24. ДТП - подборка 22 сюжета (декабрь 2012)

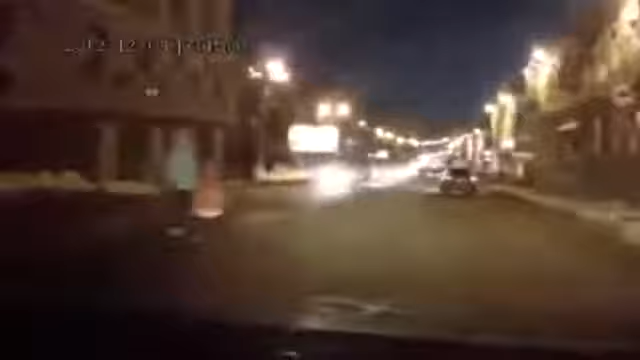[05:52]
Девушка, вы дура? Извиняюсь за выражение, спросить, а? А что, она не пешеходная? Да, блядь, тут нет пешеходного перехода. Она с ребенком. Она с ребенком прется. Она делает еще несколько. А тебе вот надо. Да, блядь, меня эмоции переполняют. Я бы сейчас шип эту дуру вместе с ребенком и сидел бы, блядь. Ты понимаешь это или нет? Коротка для того. Другая.